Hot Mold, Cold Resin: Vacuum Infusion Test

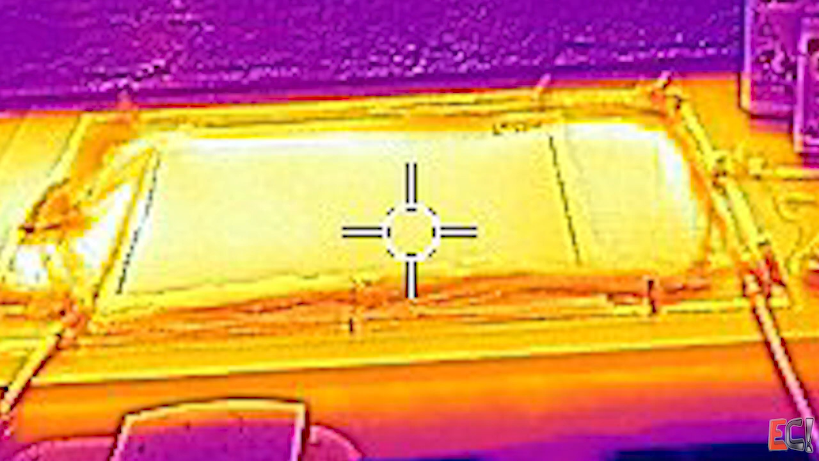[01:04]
you can see the heated up there, and a hot table is a great thing for infusion because it lets you control what's going on a lot better.
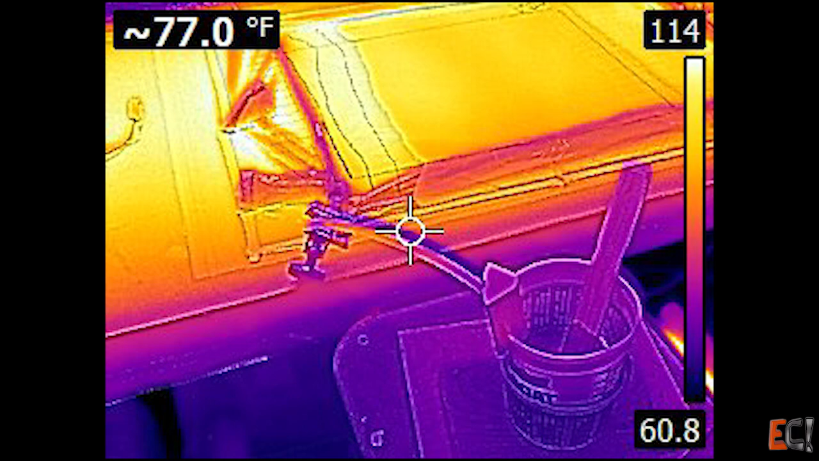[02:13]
On screen: spot 77.0°F
And you can see here the very cold resin pot and the warm table. So it started out flowing pretty well.
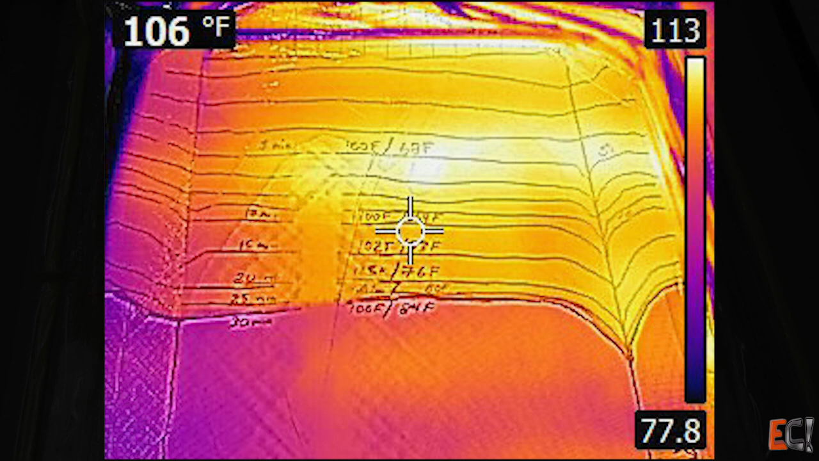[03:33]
On screen: spot 106°F
The resin that has been in the part longest sliding along the top of that hot table is gelling pretty hard at this point.
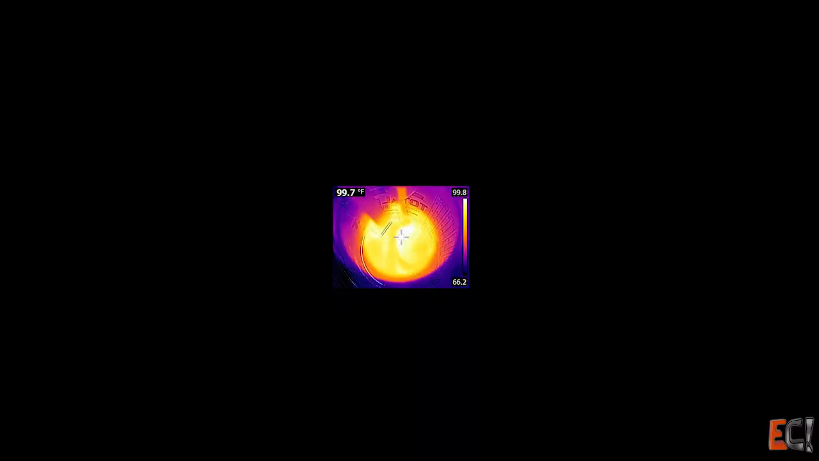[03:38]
On screen: spot 99.7°F
About half an hour in, which is actually longer than I thought I would get.